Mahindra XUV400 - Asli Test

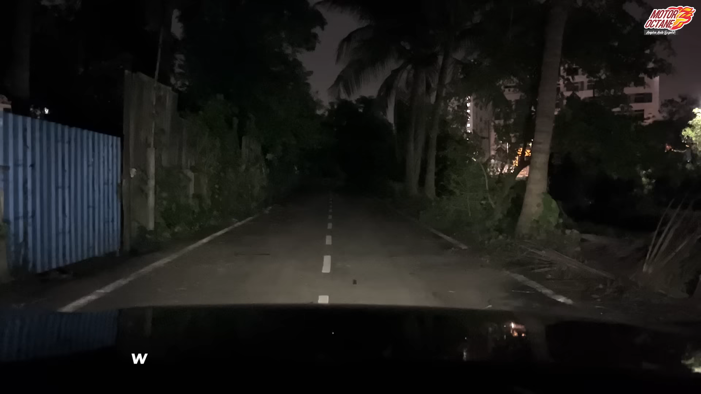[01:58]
हैं लाइट का ओडराल थ्रो जो है वो डीसेंट है बट स्प्रेड इस प्रिटी गुड